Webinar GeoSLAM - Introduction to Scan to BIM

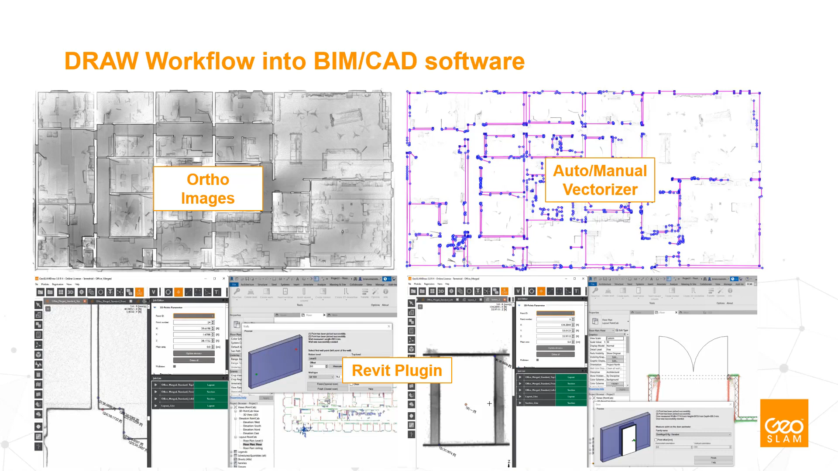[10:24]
Also, for Revit users, Drawl BIM offers a plugin that allows you to do side-by-side feature extraction in order to quickly model basic architectural elements like walls, doors, windows, columns, etc. This tool can save a lot of time and add accuracy to the scan-to-BIM process in Revit.
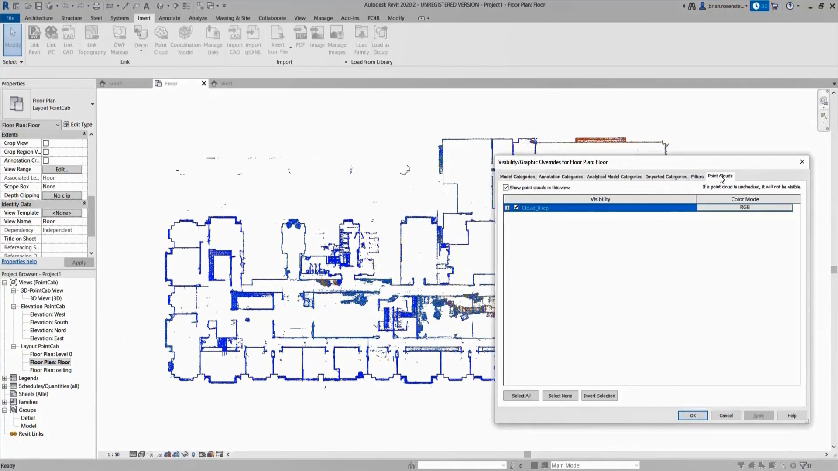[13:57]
The Scan to BIM package with GeoSlam gives the user the tools needed to do this work,
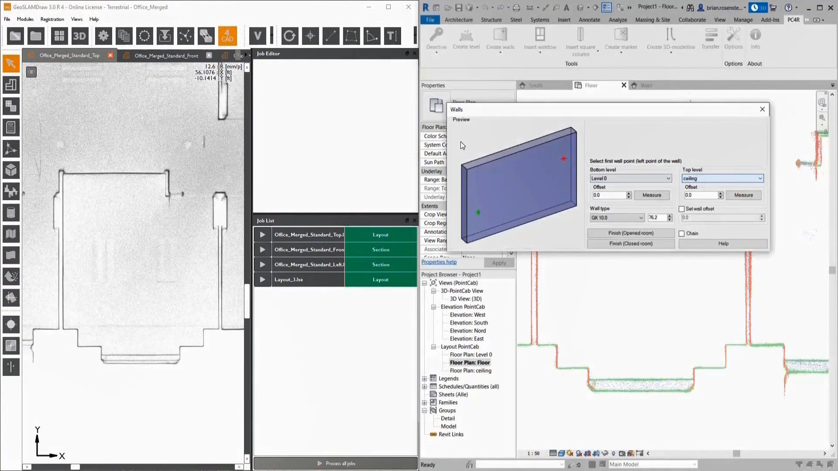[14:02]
but offers the flexibility to allow the user to decide the specific workflow and methods that they would like to use for their project. One important takeaway regarding overall accuracy
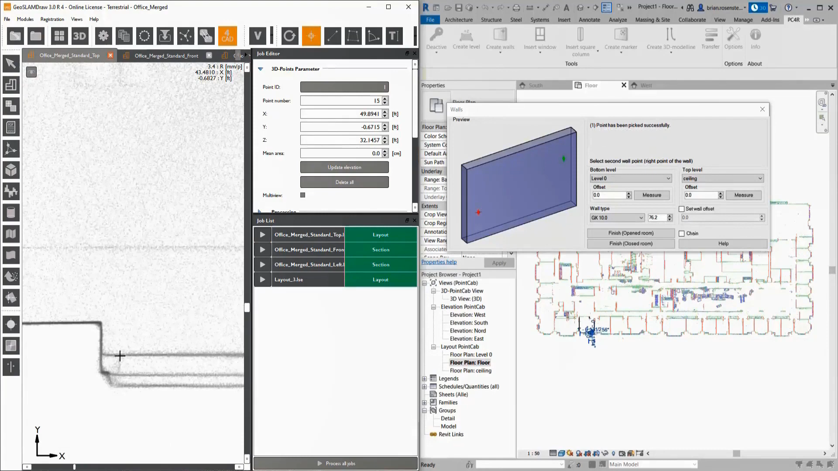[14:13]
when it comes to Scan to BIM is the accuracy and detail of your model is largely dependent on the abilities and attention to detail of the modeler.